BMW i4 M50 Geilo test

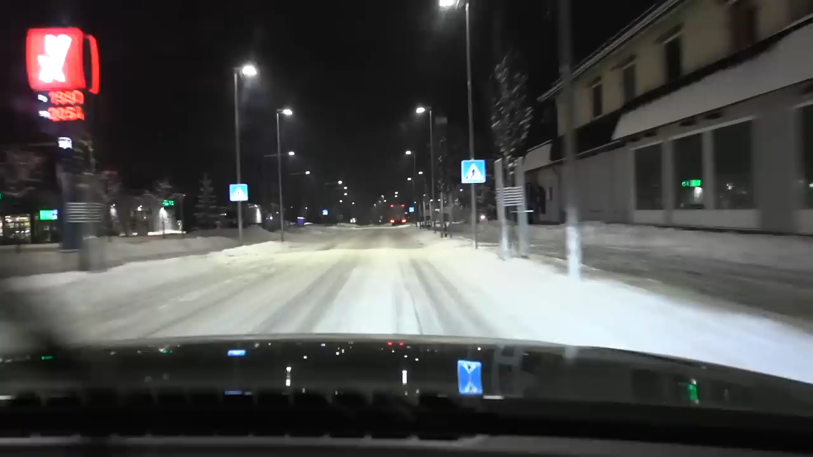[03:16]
Been driving for 1.5 hours and we're getting close to Gulsvik.
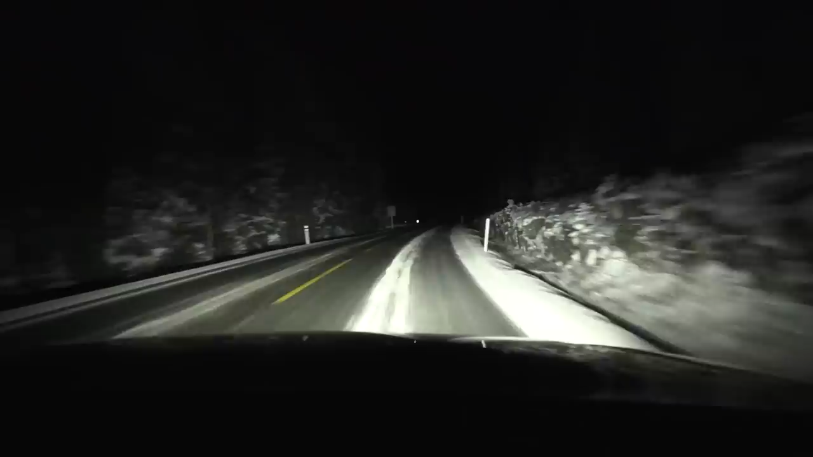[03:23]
So we drove through some frozen rain, and I noticed that after that stretch that the headlights looks a bit dim, or diffuse rather. You see, here we have low beam, and then here we have high beam, and before I entered the frozen rain stretch, the high beam were way more defined. We have laser lights after all.
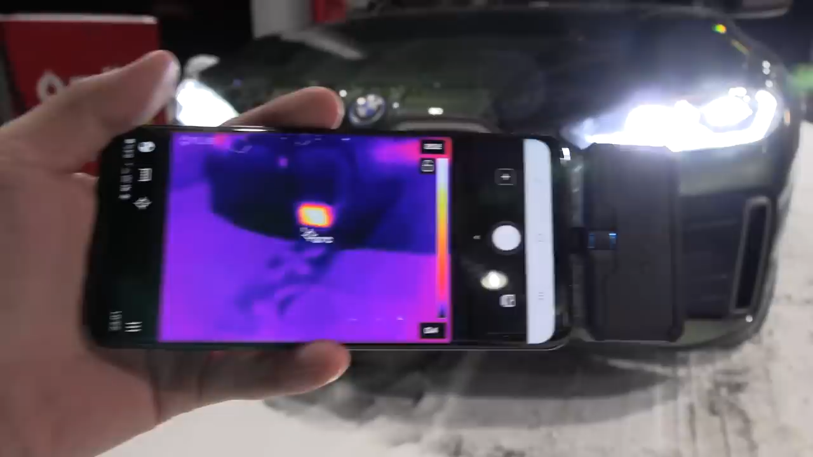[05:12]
Oh, yeah. Like a ninja. Let me see. What is the surface temperature on this license plate?
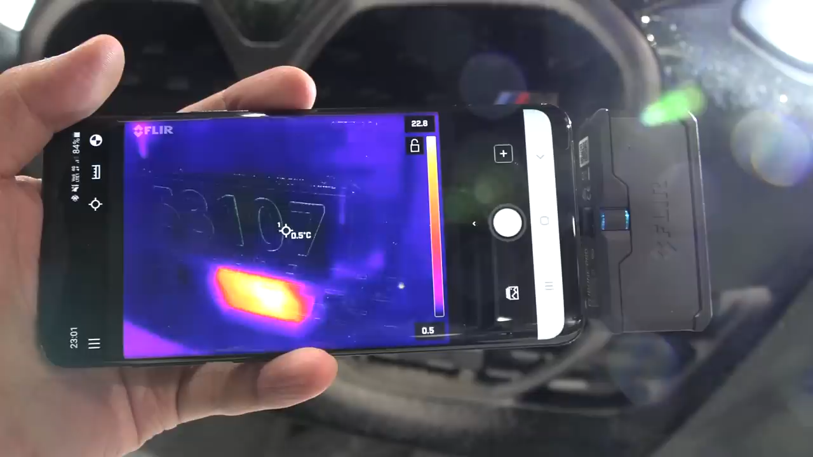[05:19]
On screen: spot 0.5°C
It's around 0 degrees Celsius. And on the radar, wow. Really? 20 degrees?
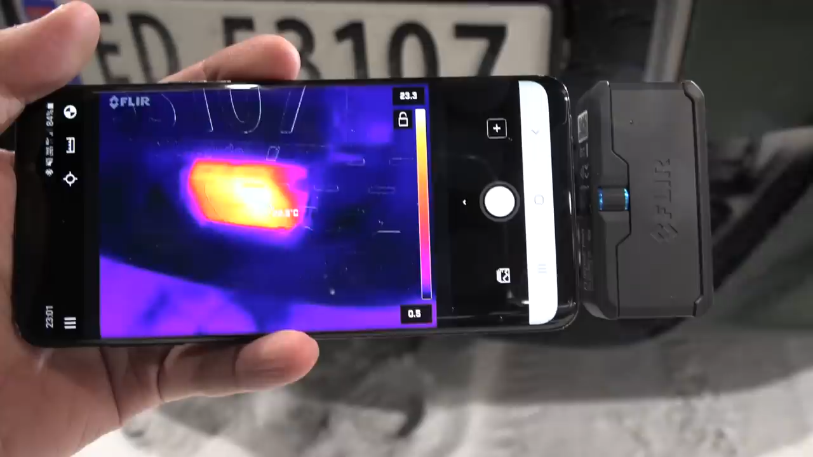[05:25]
Yeah, well, this is kick-ass. This is exactly what you need in this kind of weather. You see?
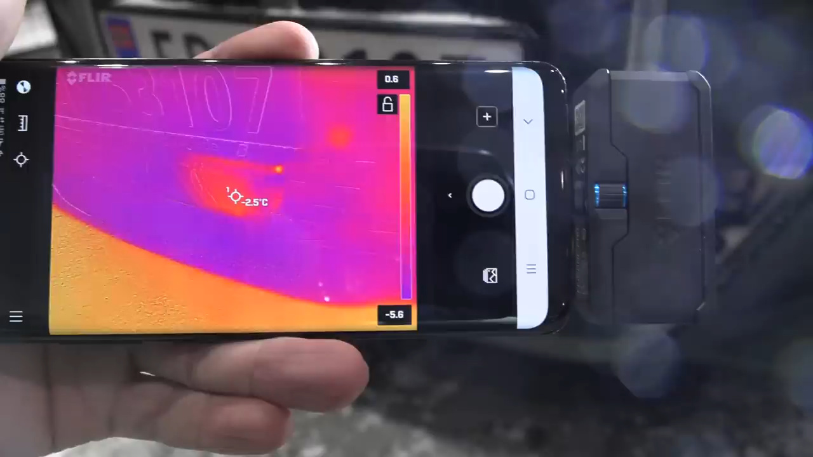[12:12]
On screen: spot -2.5°C
So that's smart, because there is no need to output full power on the radar heater if it's not needed. But look here.
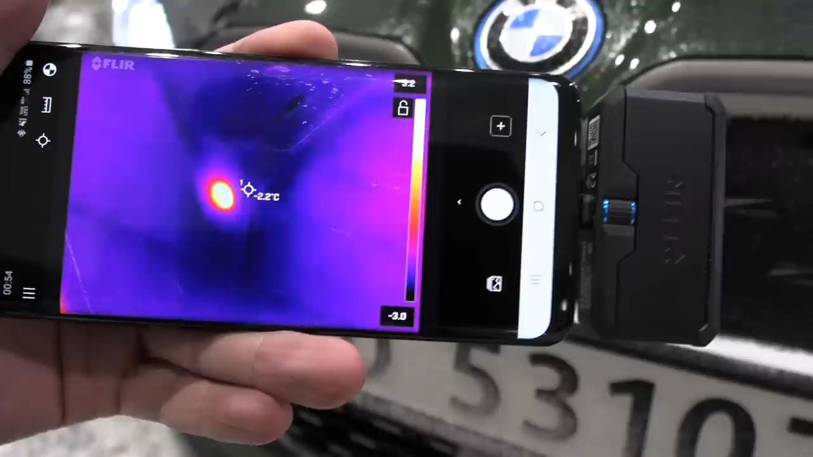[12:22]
On screen: spot -2.2°C
I'm pretty sure that the front camera is heated. Let me try to aim on it and see.
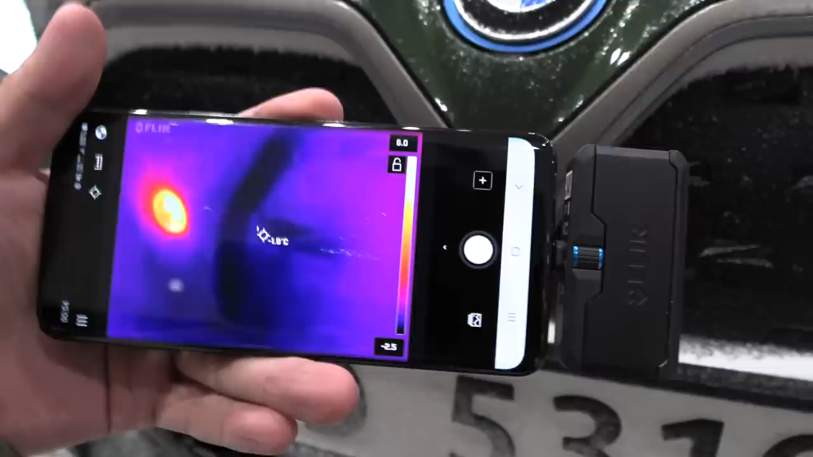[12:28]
Okay, I forgot its camera is on. The front camera seems to be at around 5 degrees Celsius.
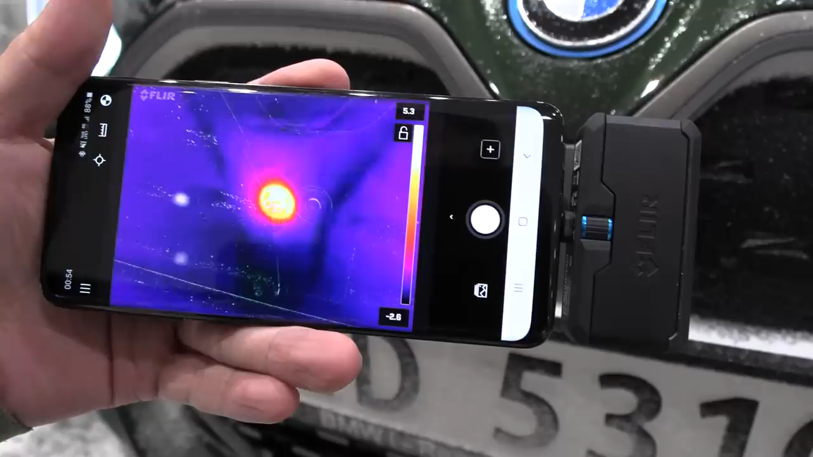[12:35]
And also you can actually see it here. I think this is not a coincidence that the
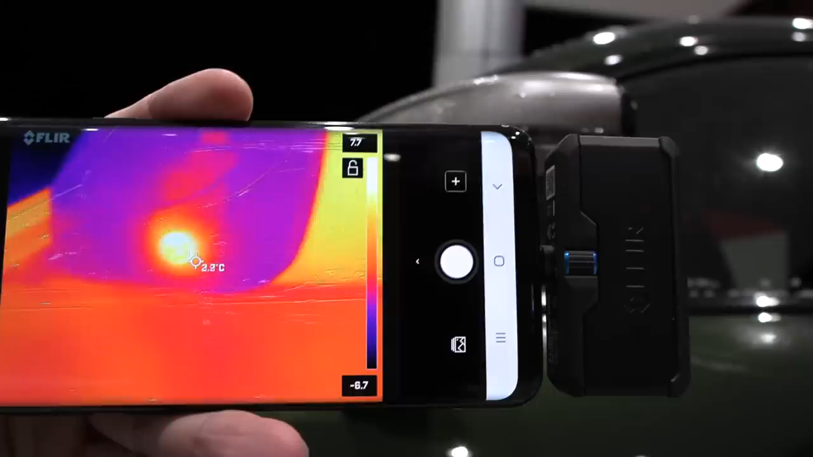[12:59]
that's a bright spot around 6 to 7 degrees Celsius. So again, I'm quite convinced that these cameras are heated. Whereas most other cameras I've seen, they will also, of course, actually there will be usually a little spot.
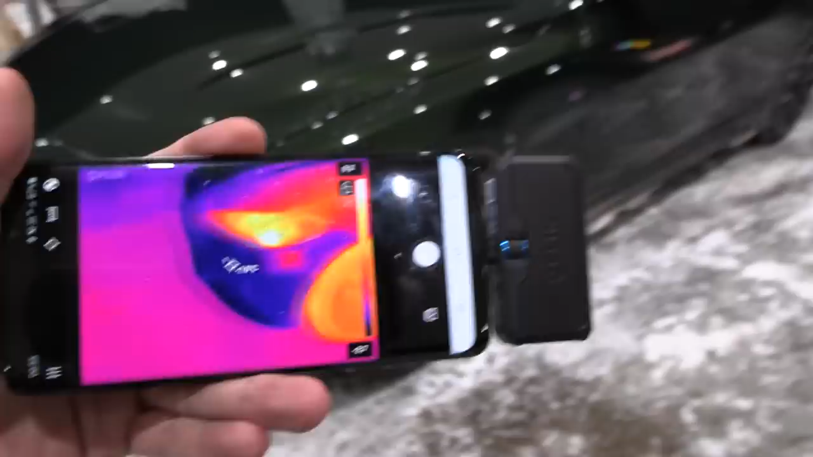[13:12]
Okay, I've been hammering it. Usually there'll be a spot around the park sensors, but not that hot spot like this one.
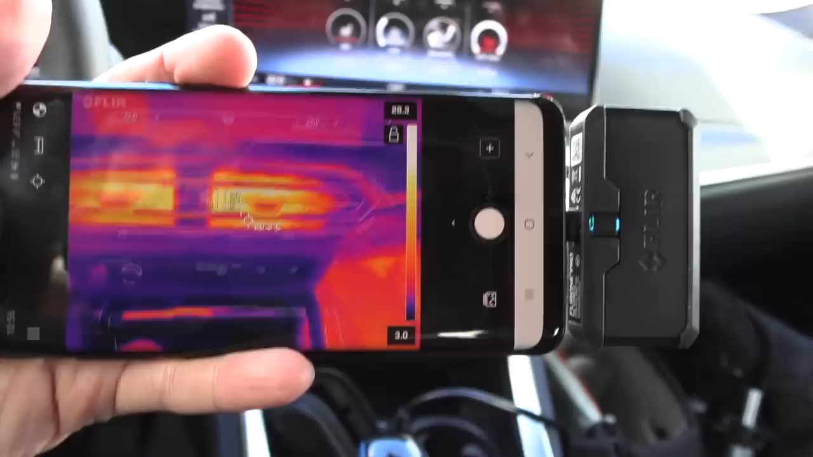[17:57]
Yeah, already 20 degrees. I'm not sure if it uses the heat pump purely or if it bases on the PTC.